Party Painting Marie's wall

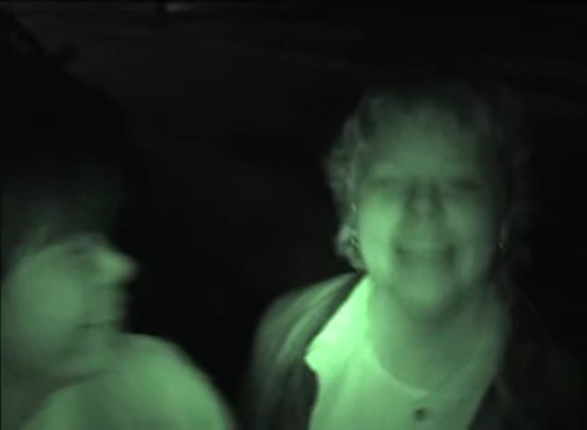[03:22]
Uh-huh. I've been trying to tell you that for quite a while. Let's see. Maybe we can go regular speed. Nope. It's too dark. It kind of looks like the Blair Witch trial. Yeah, it did. Project.